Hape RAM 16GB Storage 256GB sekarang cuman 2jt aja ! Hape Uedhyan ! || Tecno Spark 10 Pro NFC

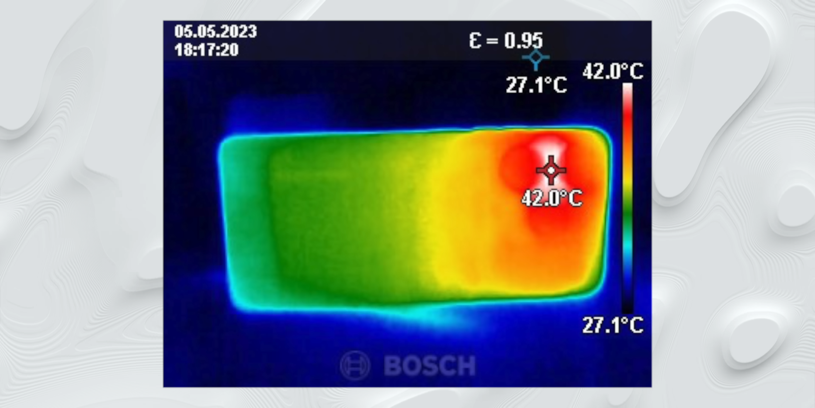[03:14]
On screen: scale top 42.0°C, scale bottom 27.1°C
Itu pun hanya terjadi di sekitar kamera. Karena di tepiannya tuh ya pas kita pegang tepat tangan nempelin tuh nggak sampe 40 derajat.